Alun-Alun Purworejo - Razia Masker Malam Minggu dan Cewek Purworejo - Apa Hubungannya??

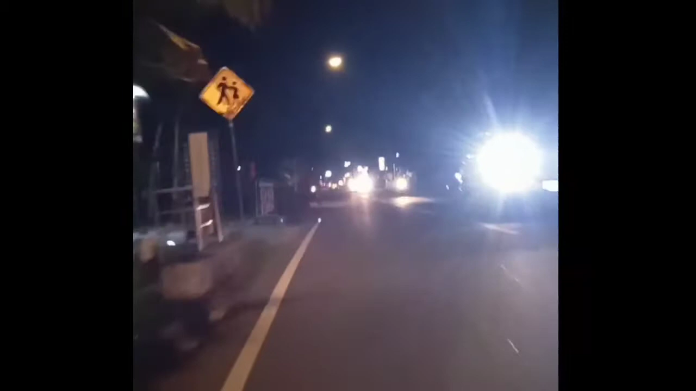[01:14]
oke kita lanjut lagi balisan tank of ke kameranya oke lanjutlah kita masuk kok ini alun-nalun tank truck namanya sebelah kiri saya sebelah kiri banyak anak-anak ada nongkrong tapi ya tidak begitu rame seperti alun-alun luar besar berwarjo ya gak tahu ini omongnya agak sepi ya biatannya jam setengah 8 itu suatu anak hal ini udah rame nanti enak kota nanti kita tunggu aja
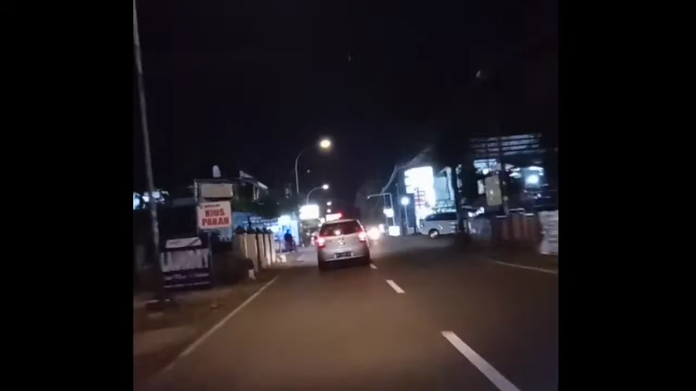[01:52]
oke kita masuk ke pertimbangan tank truck yang ke kiri itu arah
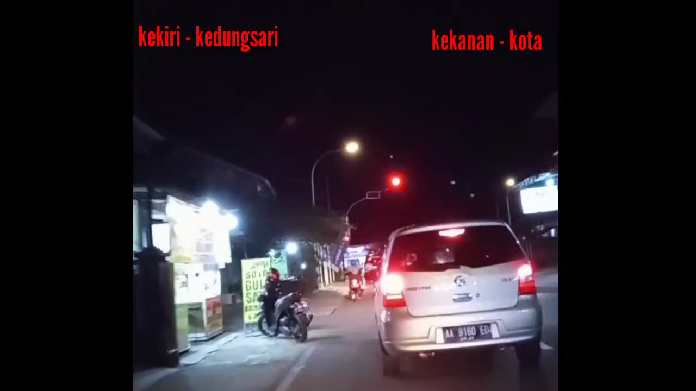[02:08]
dong sari ya ke kanan arah kota kita nanti ambil yang ke arah kanan
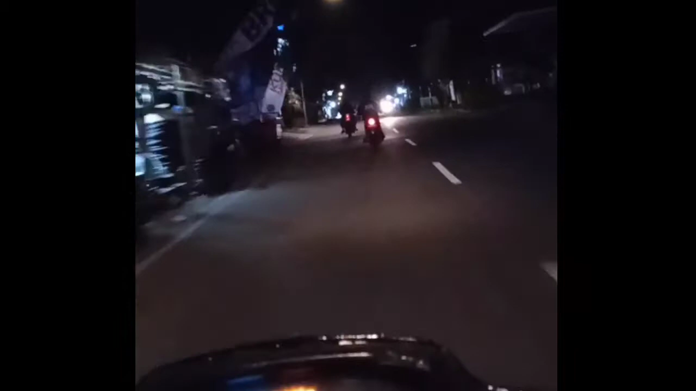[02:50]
tapi ya oke nah karakternya anggul ini kita masuk ke kelurahan tambak nah ini udah masuk ke tambak namanya babri ini masuk ke arah kanan itu ngeri soalnya kan gak kelihatan dari arah selatan ya green spot gitu lah
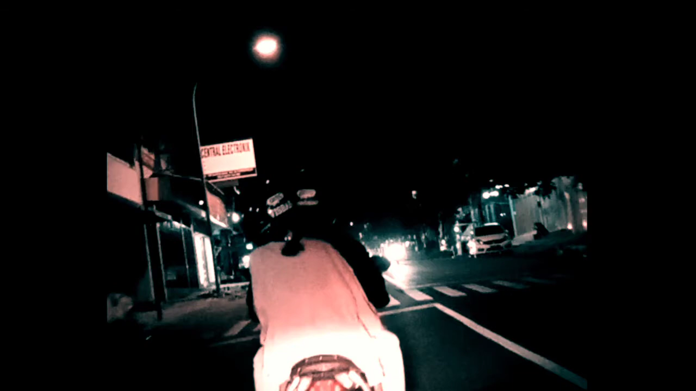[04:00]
depannya lagi coba eh kita nanti belok ke kiri aja ya ini patung WS Pratma ini ya tertip alhamdulillah
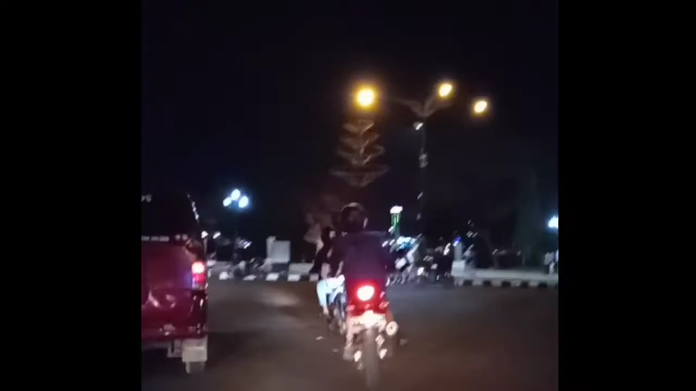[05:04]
kondisi aja ini baru pertama kali pasal corona aku metu-metu nih ternyata ada ternyata rame sekali ya saya lihat sebentar lah nanti seperti apa apa yang mereka lakukan tapi mungkin caranya jalan dong dong dong seperti liputan saya sebelumnya pagi-pagi bagian pojok ini tuh semih sekarang mudah rame
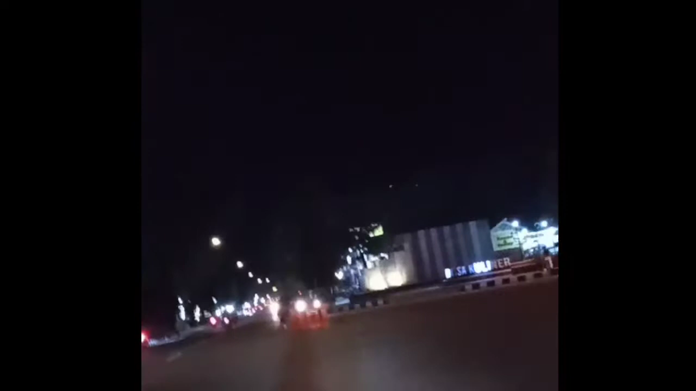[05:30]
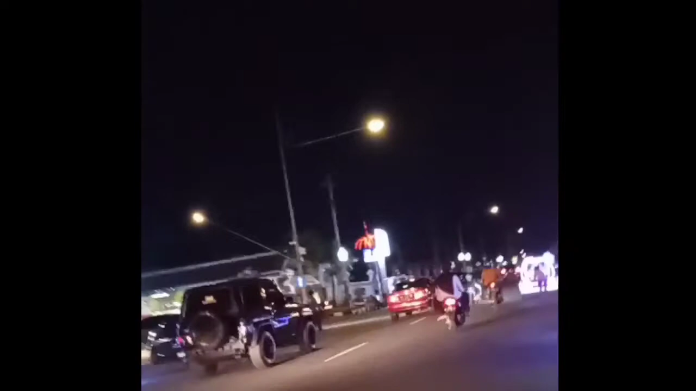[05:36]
ini namanya ngodong-ngodong
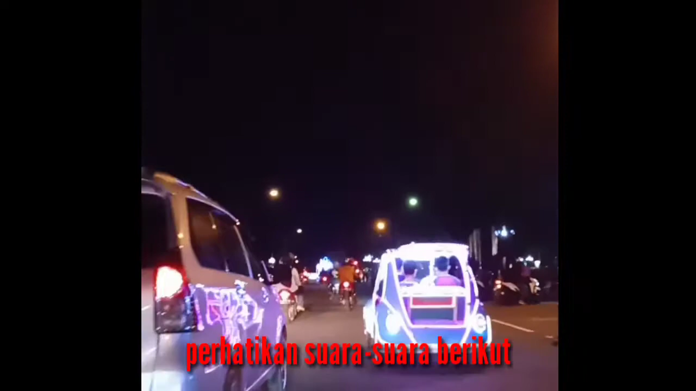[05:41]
ini ya ya udah padat lah normal tenang ini gak ngasih pake masker masukkan ambulans aja
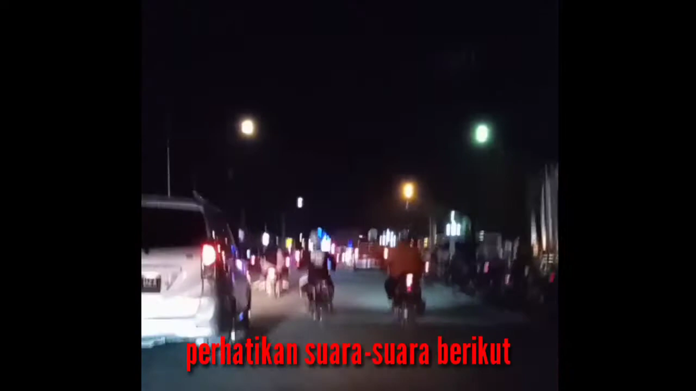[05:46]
nah ini ada apa ini dimasukkan ambulans aja yang gak
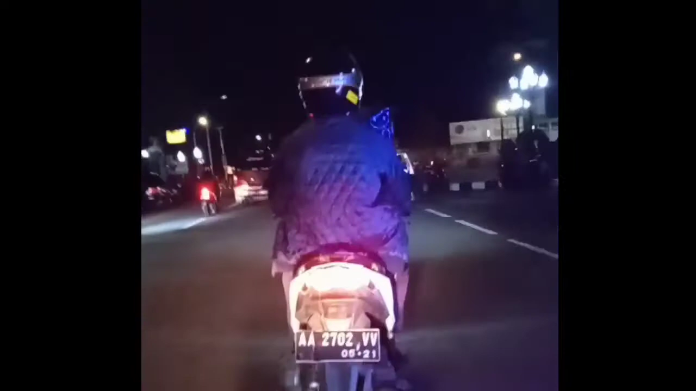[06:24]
itu lah sekarang ke masker tapi apa ya tadi gak erang gak ilum karena emang tapi apa ya
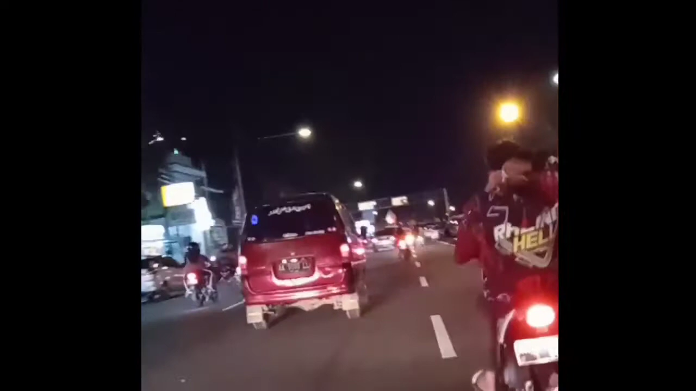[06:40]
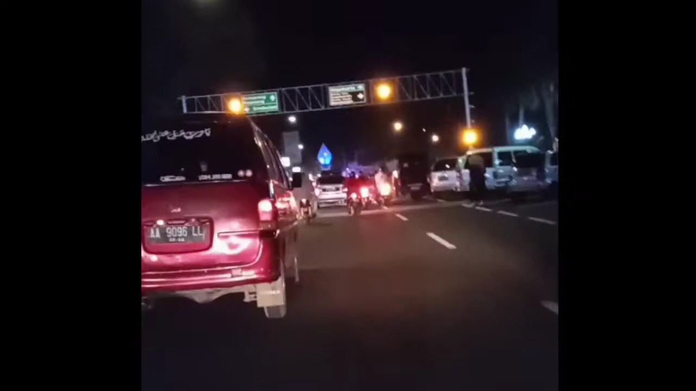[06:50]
kalau ini mah suasana bener-bener normal bukanyu lagi dan padat banget oke
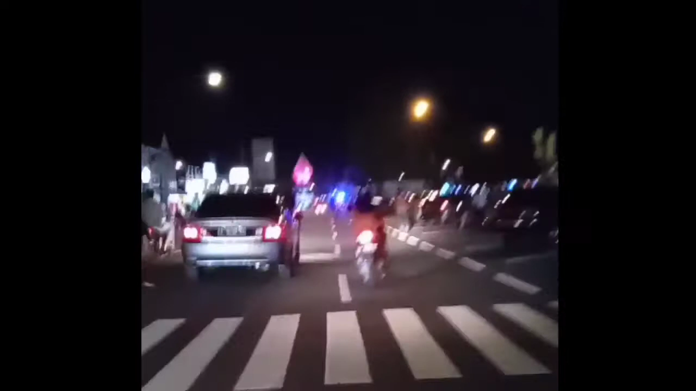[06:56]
kita satu kali ajak muternya udah hilang bila balik
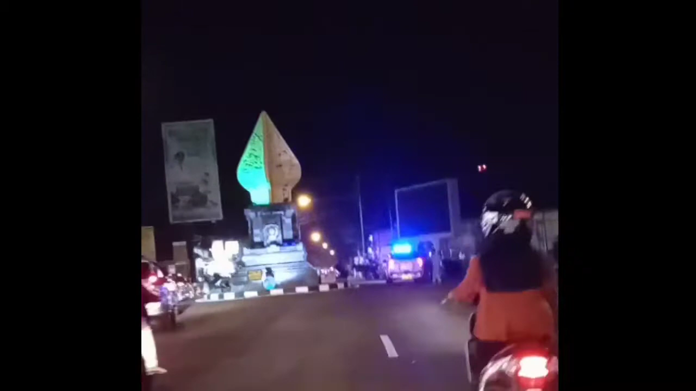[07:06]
itu banyak sekali mobil-mobil lo ya itu polisi apa ya
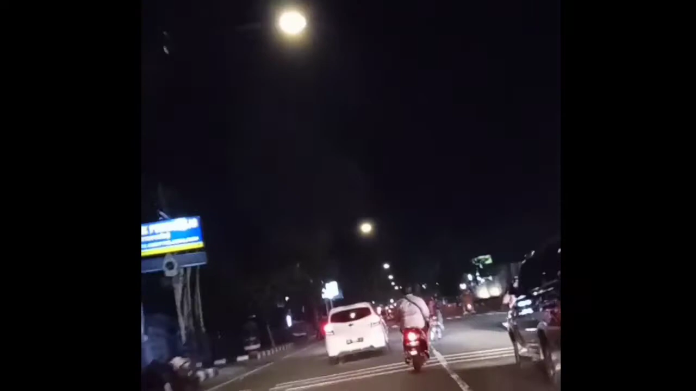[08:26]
itu klub sonic lor WSIT ini tadi tuh yang lalu-lalu ada BNPB lah yang pengusinnya ya